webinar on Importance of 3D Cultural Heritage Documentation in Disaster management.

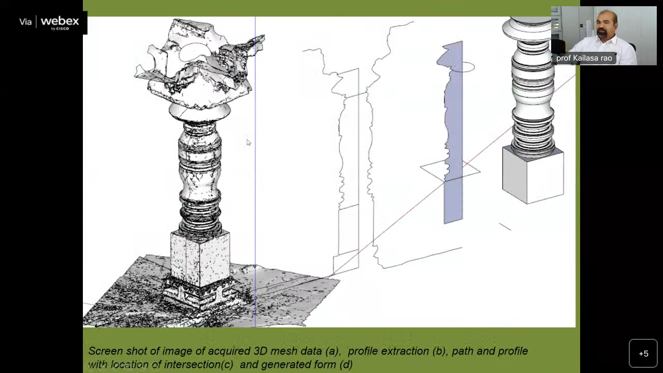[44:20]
we were trying to understand the logic how they have been built. Different types of columns using similar kind of a section, perhaps we started recreating the original geometry, perhaps, that is the kind of a thing that we were trying to do.
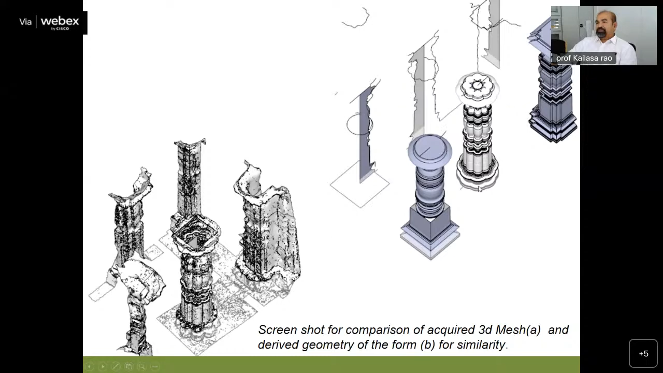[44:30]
Then it started with the whole new facets of it, that the complex approaches what this craftsmen were doing,
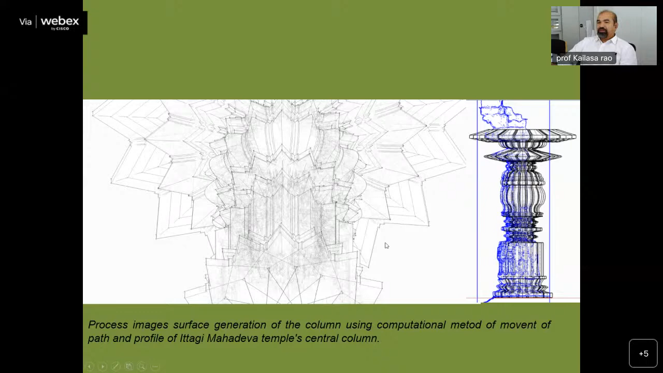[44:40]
to create this kind of a three-dimensional element, whether it's a column,
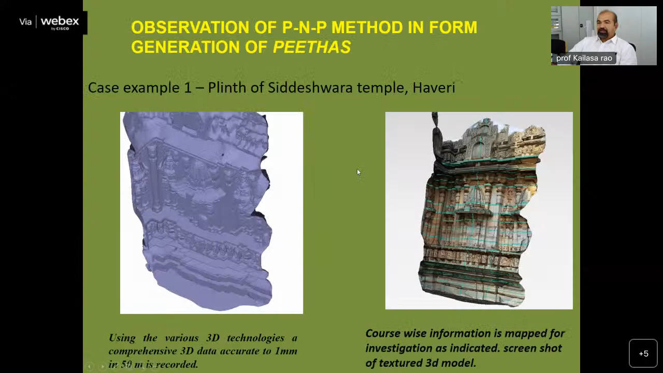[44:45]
whether it is a sort of a part of a wall, or every course of geometry, or plinth.
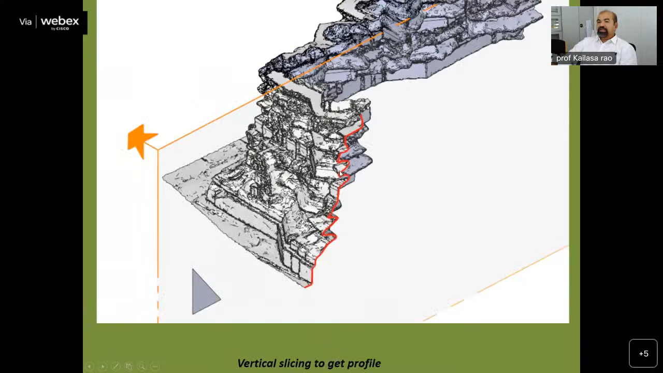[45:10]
So, well, that was quite useful to,
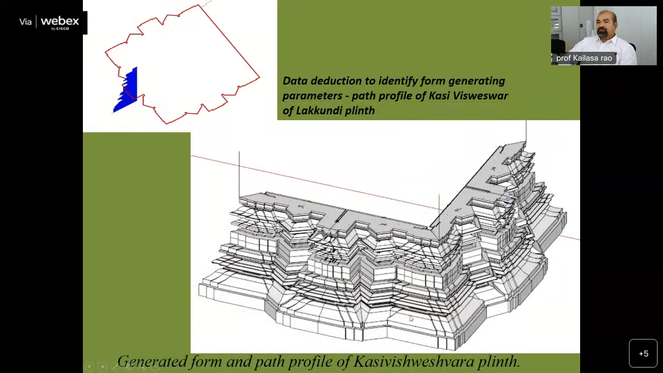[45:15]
decipher some of those very micro level of, detailing that has gone in creating these kind of buildings,
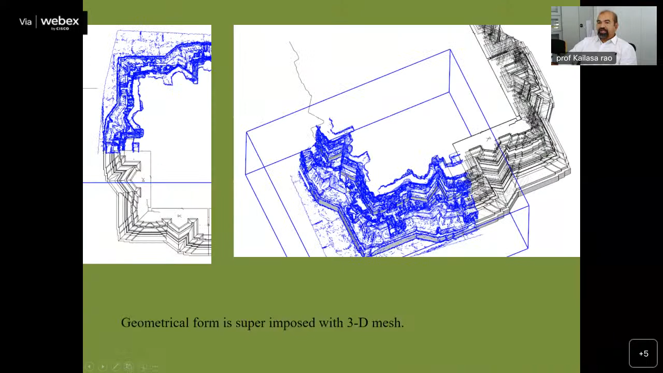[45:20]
whether it is at a very small level of detail to a larger level of detail.
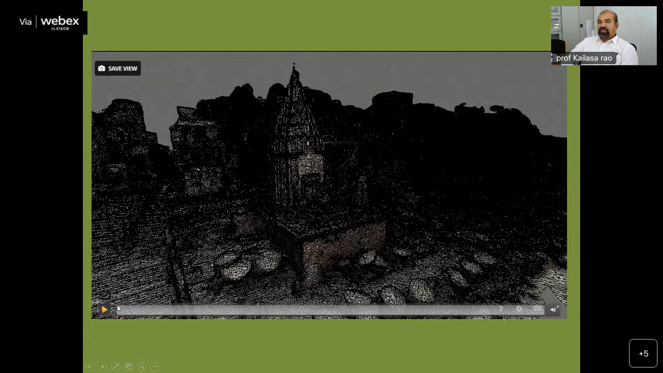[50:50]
We started looking at a much bigger scales like Varanasi's Ghats and other things.
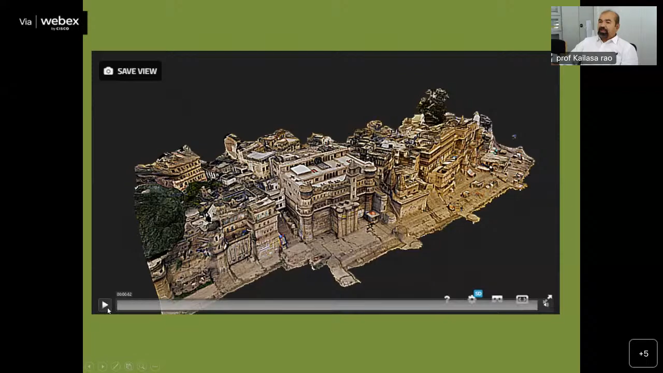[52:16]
And the information is also, you know, a sort of a geotagged information.
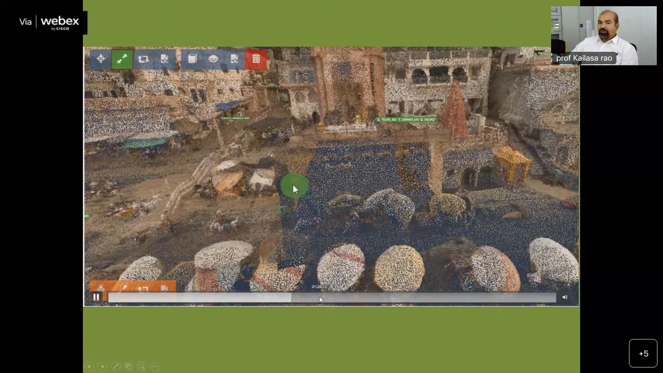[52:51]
you know, for certain purposes. Suppose if you want to restore that area, how much of this space is required, all those kind of a complex areas we could really generate and capture it.
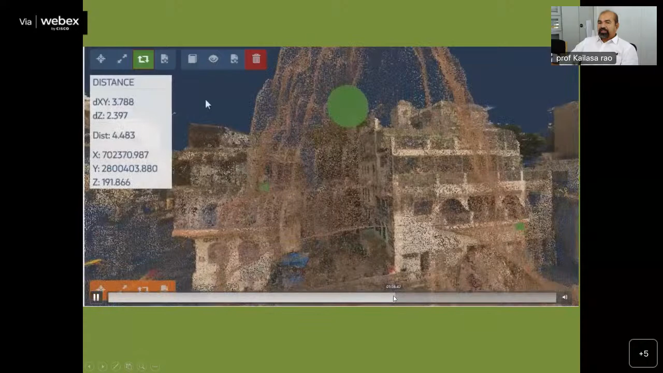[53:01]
Now, at a micro level, of course, these data are not just only meant for, you know, certain kind of visualization purpose.